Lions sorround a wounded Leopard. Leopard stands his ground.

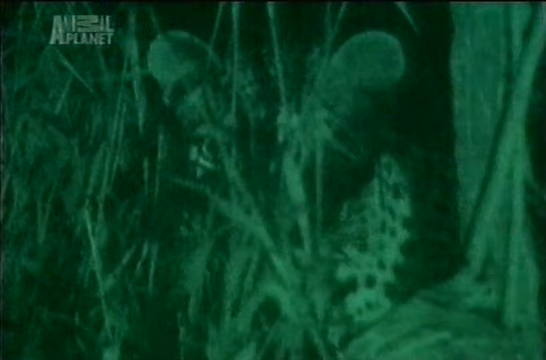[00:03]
Against three lionesses, it stands no chance of defending its kill, and it takes to higher ground.
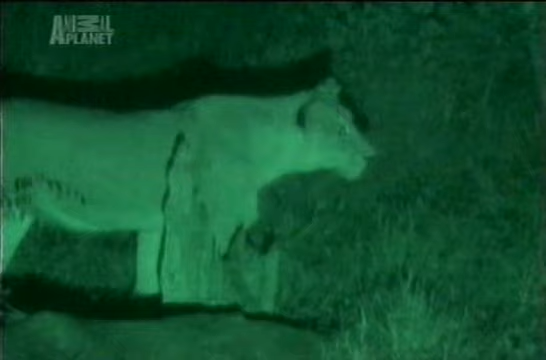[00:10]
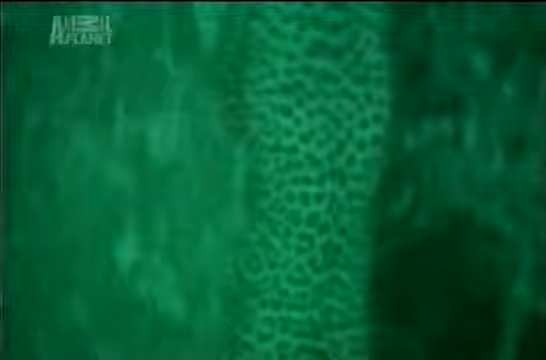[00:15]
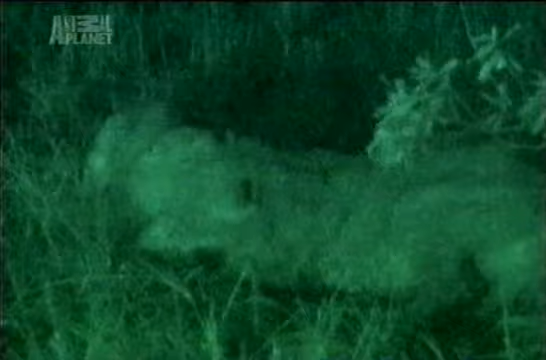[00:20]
Lions are skilled predators, but they're not above stealing another hunter's kill.
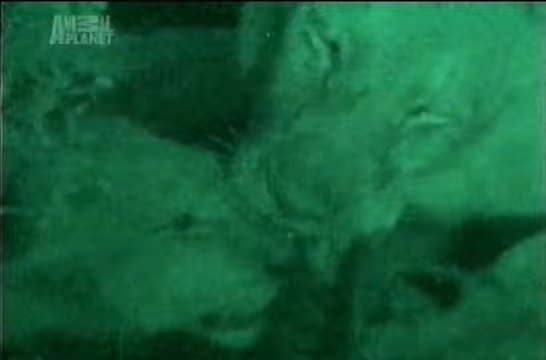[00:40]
The leopard can't stay in the tree forever, and the lionesses will take the opportunity to eliminate a rival.
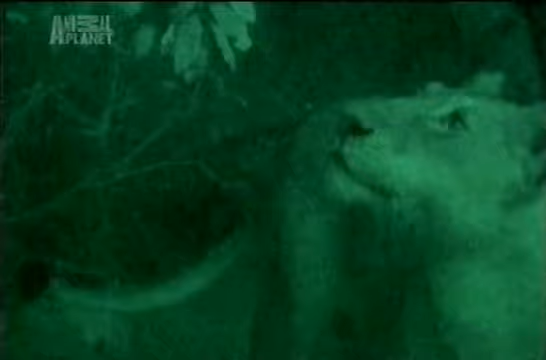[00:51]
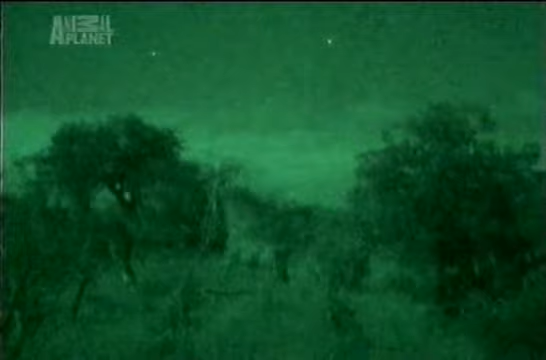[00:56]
In the chase, the leopard is wounded, but it tries to make one last stand. On its back, it can slash out with all four sets of claws.
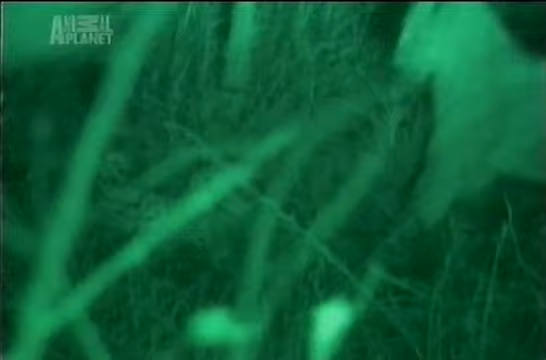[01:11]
Being natural-born calculators, the lions back off.
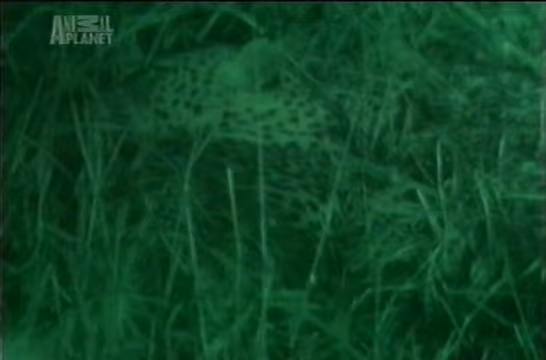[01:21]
The leopard is never seen again.
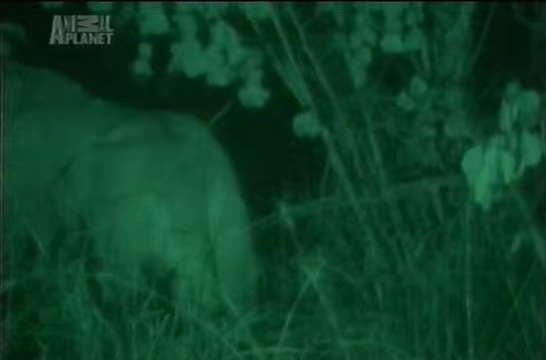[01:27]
One less predator against whom the lions will have.